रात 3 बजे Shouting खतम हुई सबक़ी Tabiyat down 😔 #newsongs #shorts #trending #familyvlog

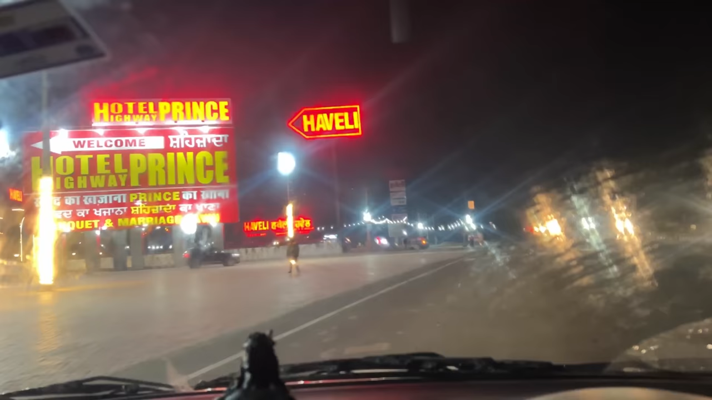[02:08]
गाडियों की तो गाइज निकल लिया है अभी नजब
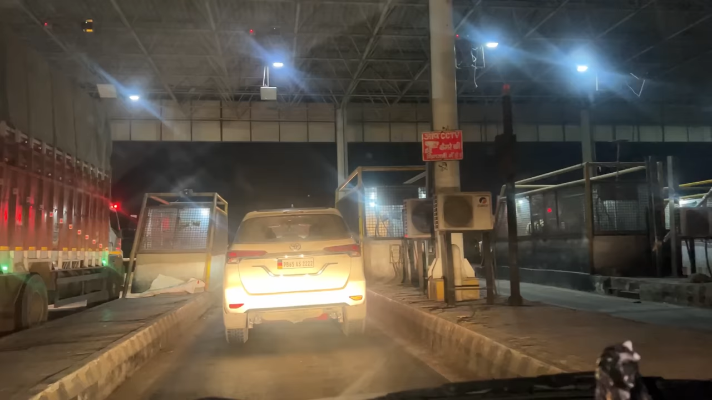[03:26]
गाइस मदीना वाले टोल टैक्स पे पहुंच गये हैं कौन-कौन है यास पे कोमेंट
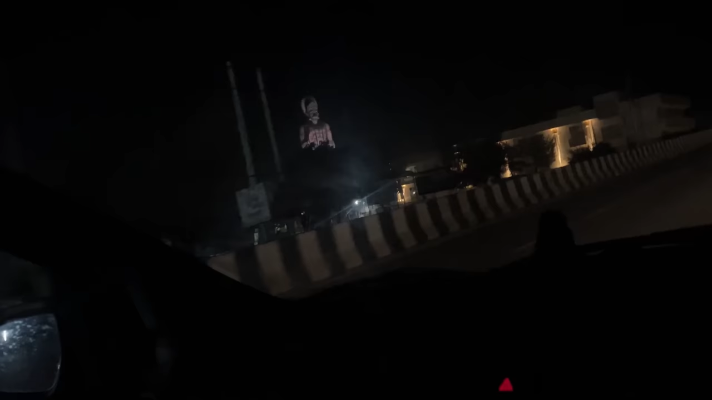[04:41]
तो गाइस यह फत्याबाद के पास मेहनुमान की मुर्थे बताना वही कुमेट करके कौन सा मंदिर था यह सुगया आसमा सुगया आसमा सो गई है सारी
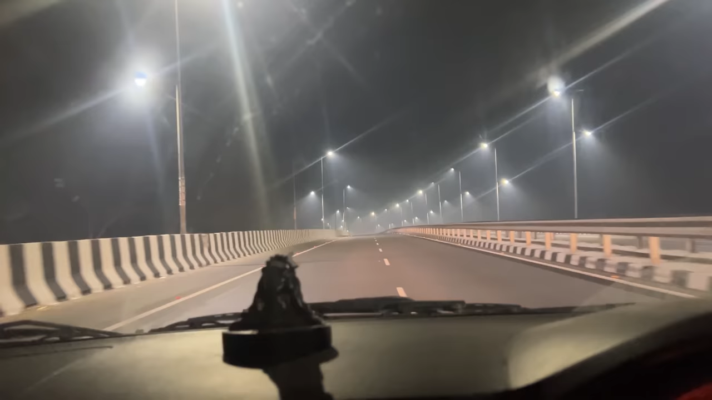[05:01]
मंजिले सो गया है रस्ता काड़ी वाले वी सो रहे हैं इस पहुचने वाले हैं और लोकेशन थोड़ी सी बचिया है 20-25 मिनिट का रस्ता बचा हुआ है